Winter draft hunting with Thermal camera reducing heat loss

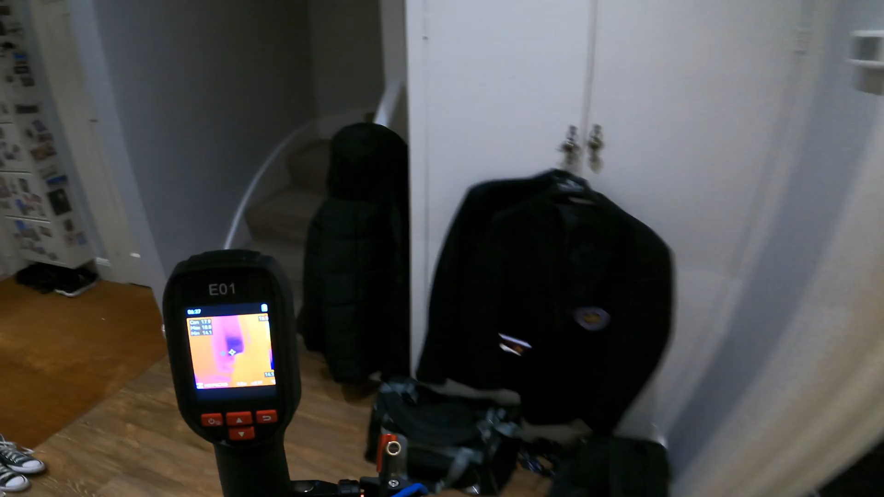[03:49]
I just want to reduce as much as possible of heat lost.
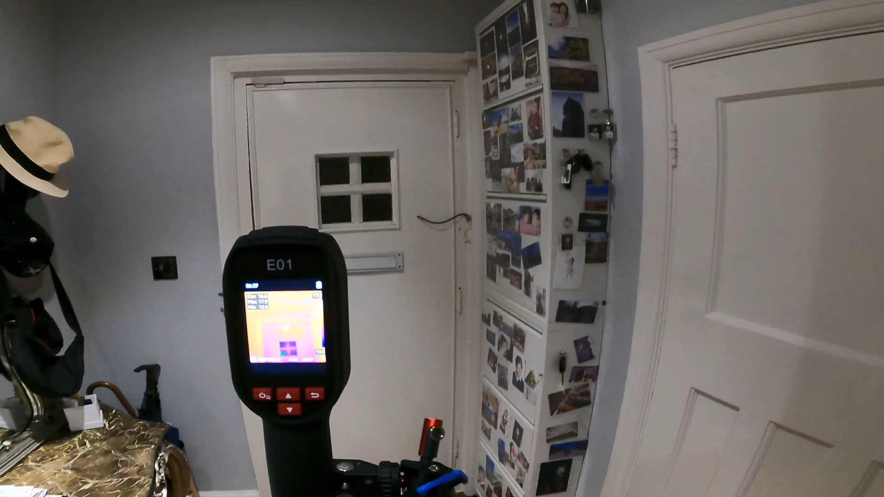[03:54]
So this door is as old as the house. So the house is 1930. And you can see very blue there. So this is single glaze.
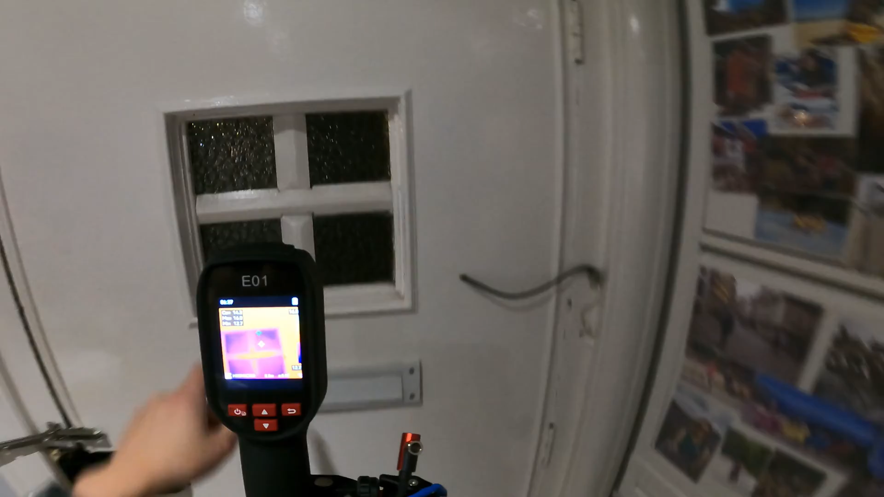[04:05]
So this is losing a lot of heat.
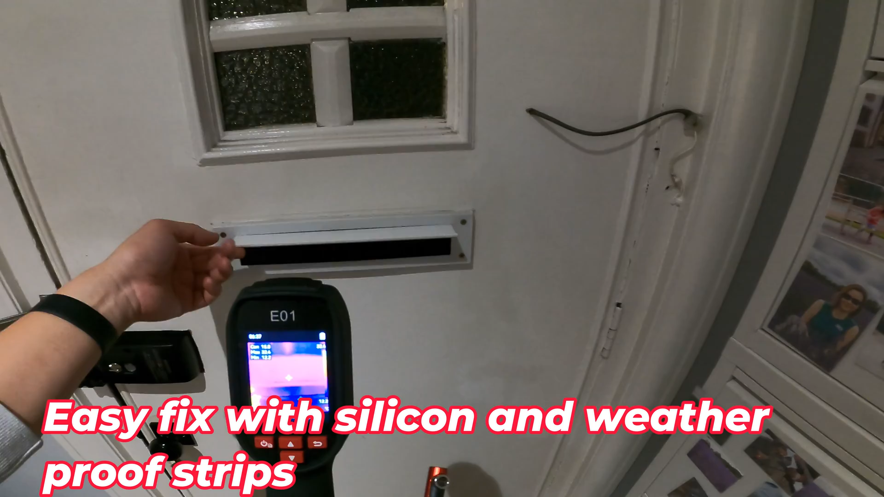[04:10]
The letterbox almost like got those hair bristol things but still letting some air cold air in. And that's why you can see the blue thing there.
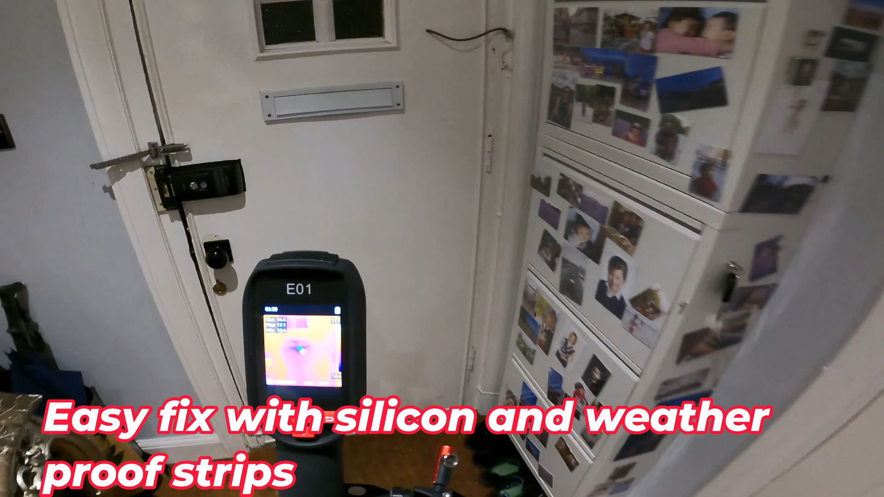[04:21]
And this is one of the biggest problem I have. So this door is worked. You see a big gap there. Big massive gap there.
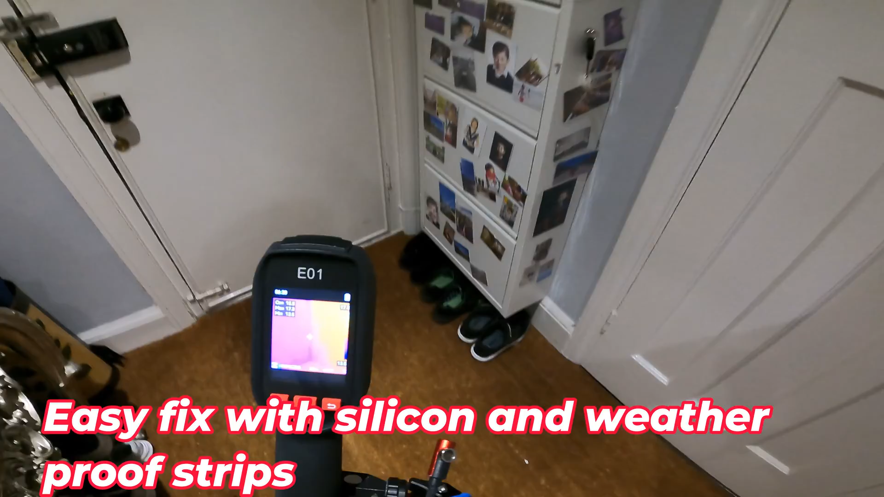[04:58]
So another place I'll be looking at fixing is this side here.
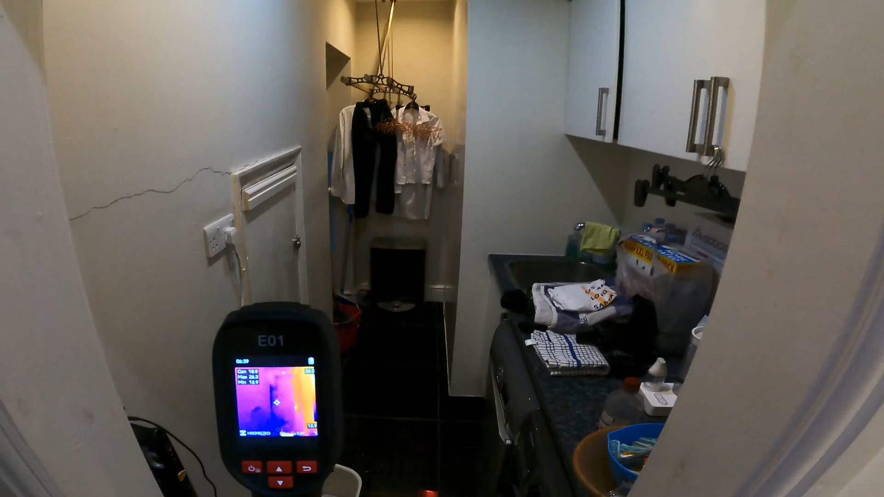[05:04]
So this should not be this cold because this is kind of in the middle of the house. That is to the driveway. And this is under the stairs. So you can see it's quite purple compared to this side. And guess what is behind that cupboard? The boiler. Yeah.
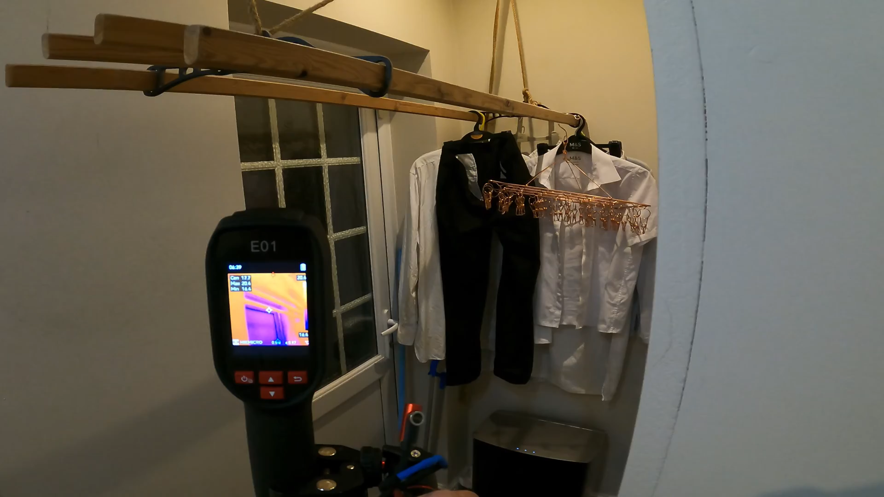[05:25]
So this is a massive problem. We used to have two cats and then we have the cat flap.
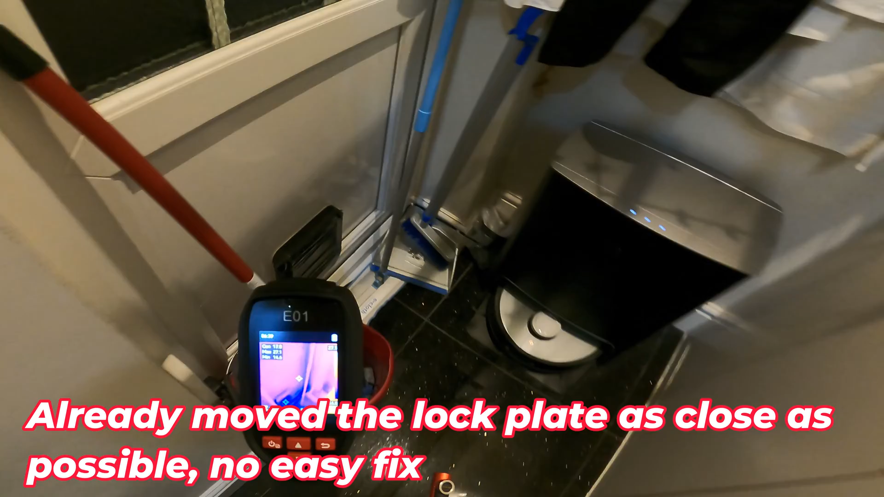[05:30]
It's no longer in use but you see the cold
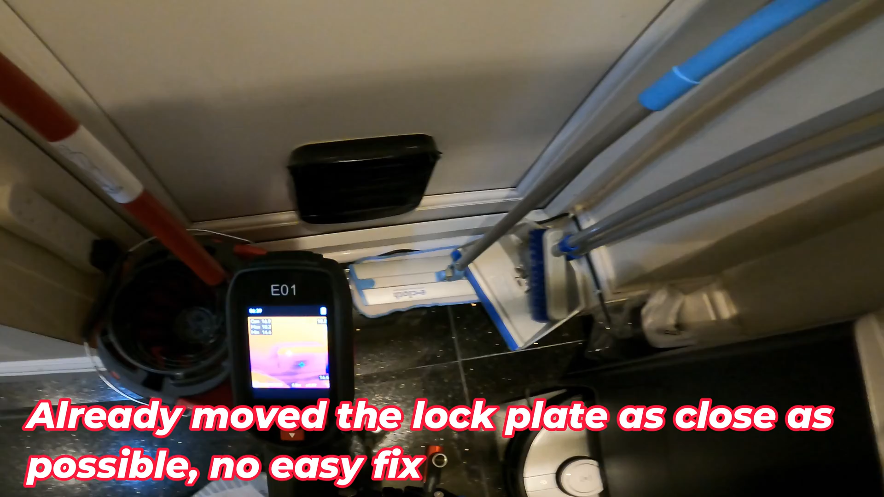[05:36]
spot is there and also a little purple spike coming off of there.
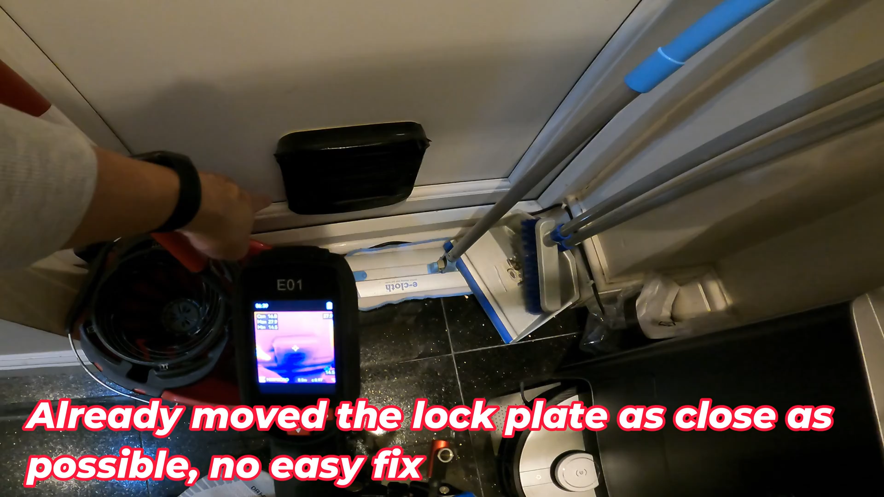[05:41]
That means the air is coming through that side.
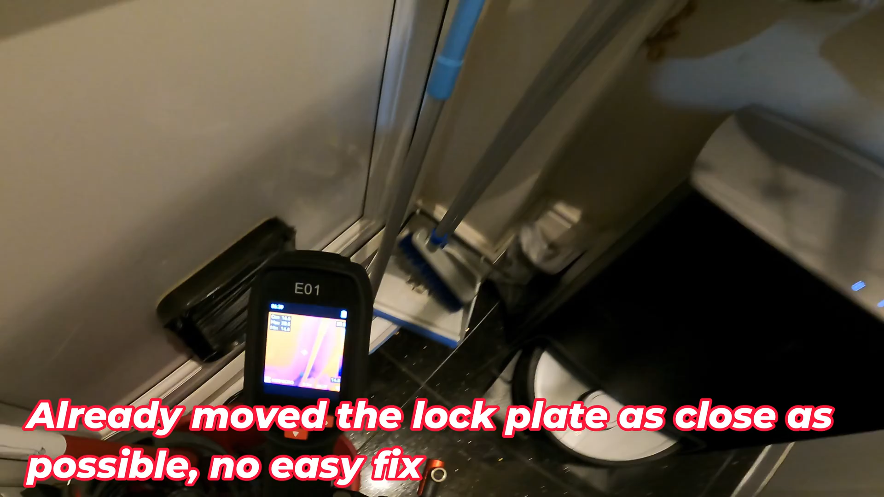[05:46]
And I don't think the door is closed properly
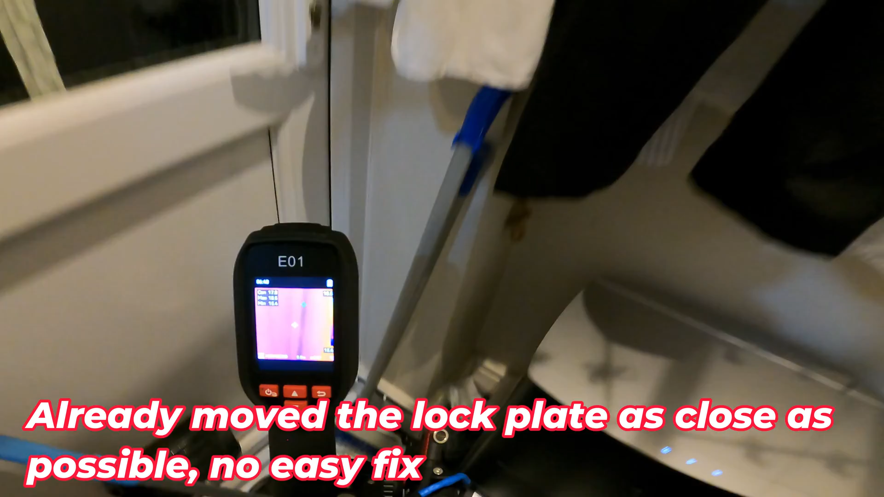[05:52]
either.
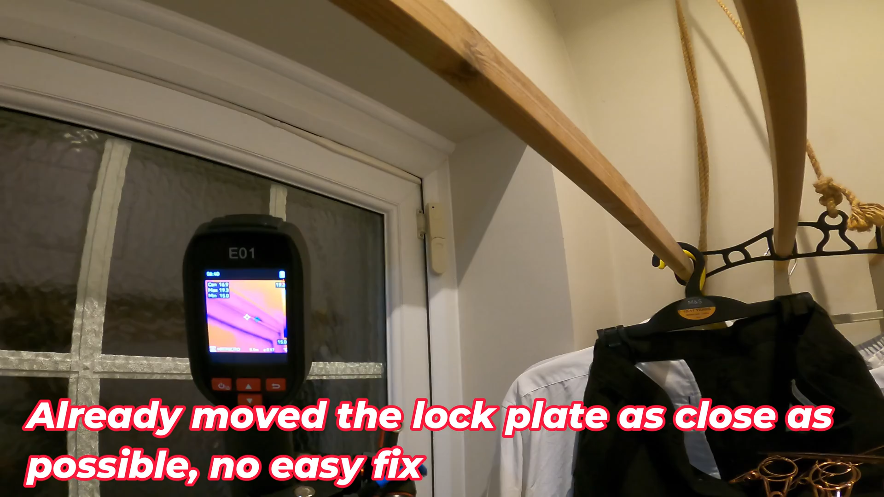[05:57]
You can see there a blue spot there. And we already attempt to seal it with some foam.
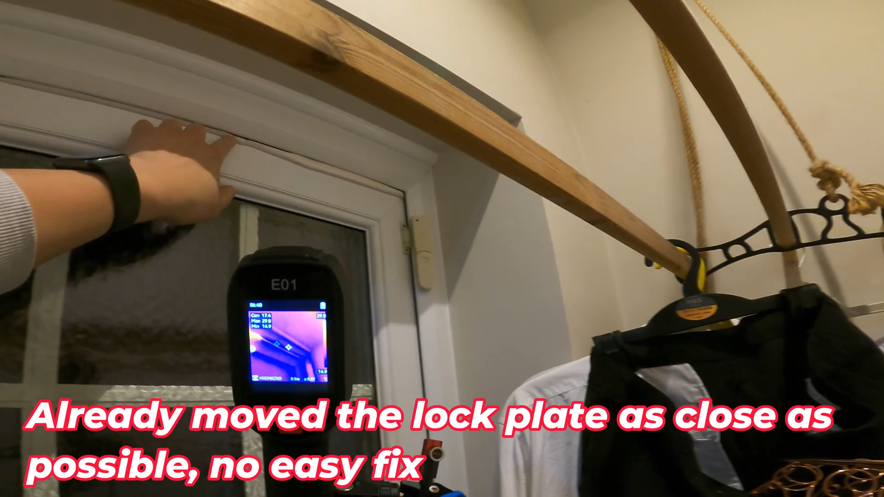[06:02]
But we're not doing a very good job here.
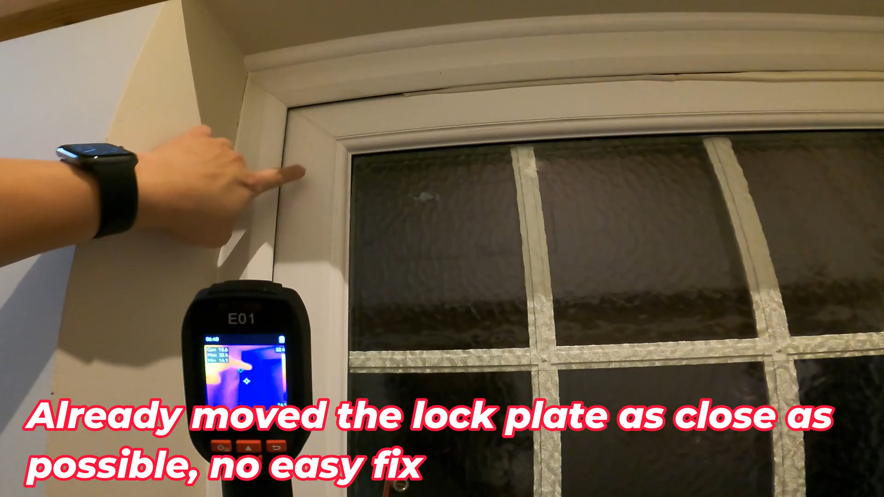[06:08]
And here massive air coming in. Most of the time you don't feel it because the boiler is right here.
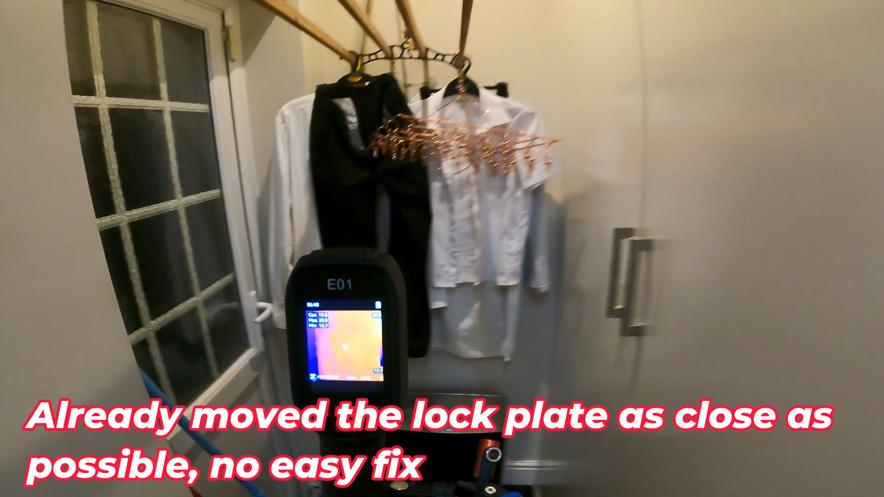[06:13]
But literally we're just heating up the air here.
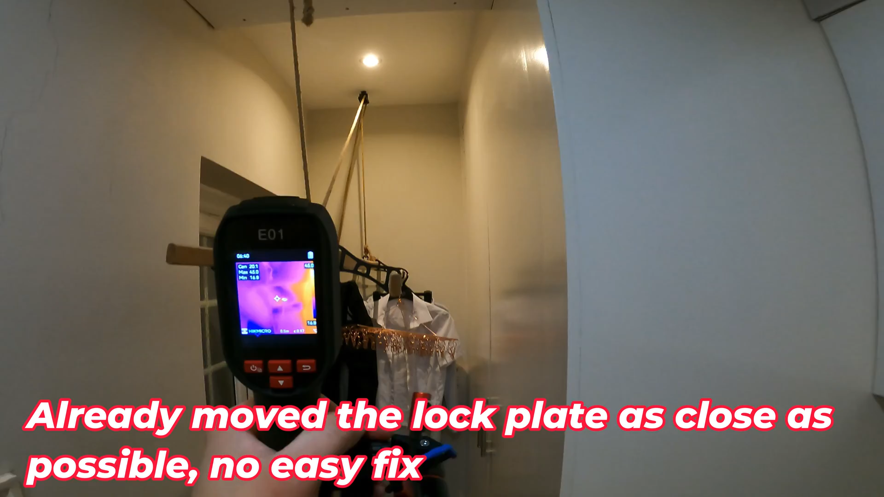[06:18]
I guess it does help with a bit of ventilation for our laundry. But we don't need that.